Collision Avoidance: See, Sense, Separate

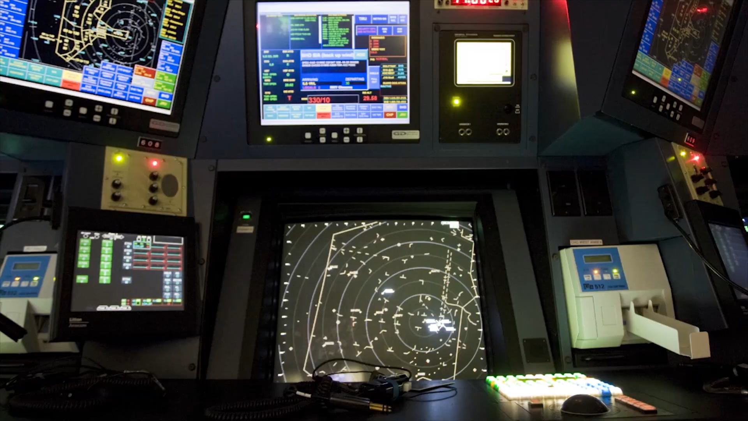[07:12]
As long as you're receiving radar services, whether under IFR or VFR, controllers will provide traffic advisories and safety alerts.